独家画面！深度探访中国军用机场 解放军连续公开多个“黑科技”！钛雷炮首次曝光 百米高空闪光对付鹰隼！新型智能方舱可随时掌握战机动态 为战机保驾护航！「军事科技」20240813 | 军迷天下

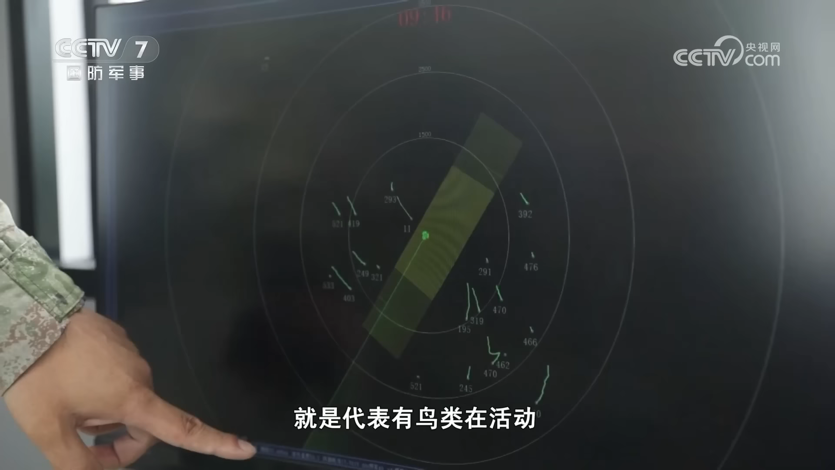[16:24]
厂区周边10公里范围内的鸟雷活动轨迹你看这个蓝色的轨迹就是代表有鸟雷在活动
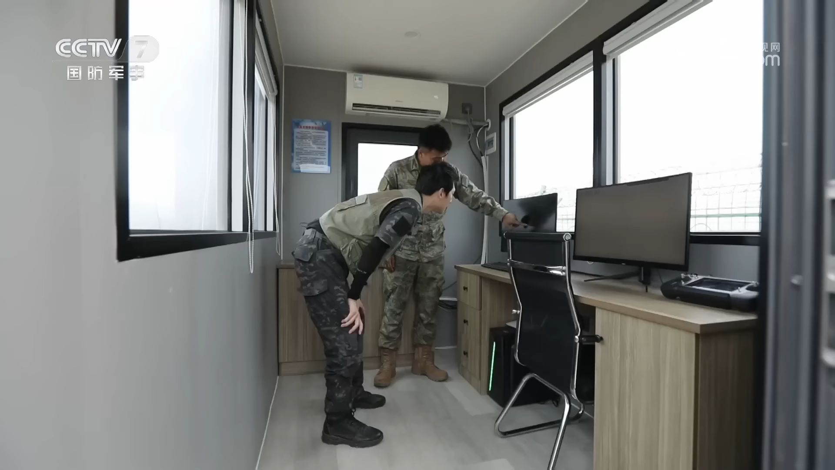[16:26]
当鸟雷活动接近咱们厂区的危险区域时它可以分别展现出橙色和红色两种颜色
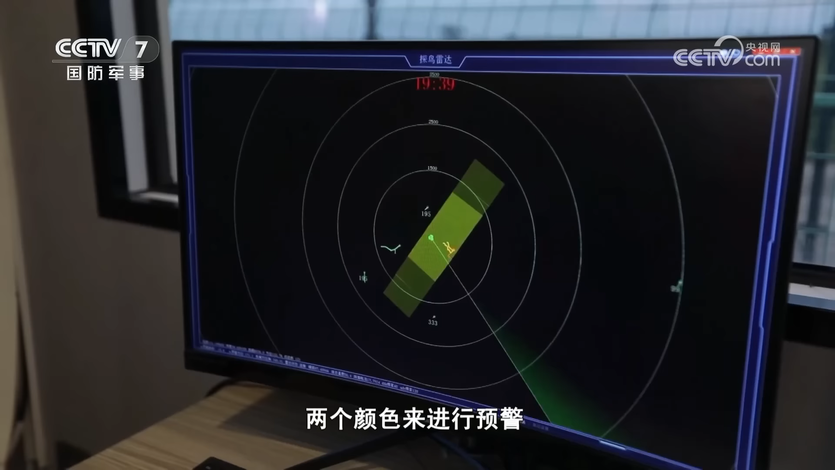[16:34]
来进行预警咱们第二块屏幕是我们的飞行态视图同时我们在这个方舱内也加装了这个空气对话实时喇叭